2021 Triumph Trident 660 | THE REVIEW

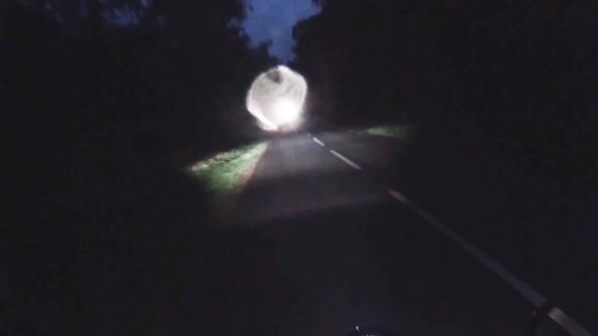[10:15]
They have a great widespread and a long throw, so you can actually see quite far ahead.
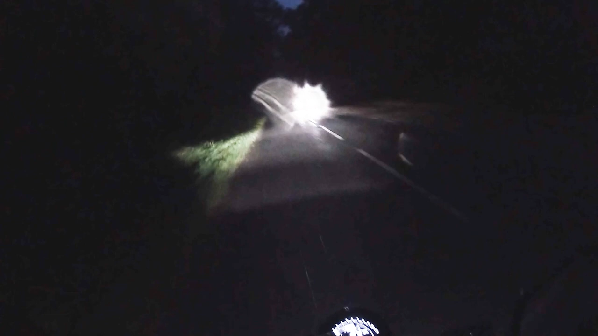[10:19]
Now, my experience of bike lights so far haven't been great. In fact, they've always been a bit poor. But on the Trident, they are genuinely fantastic.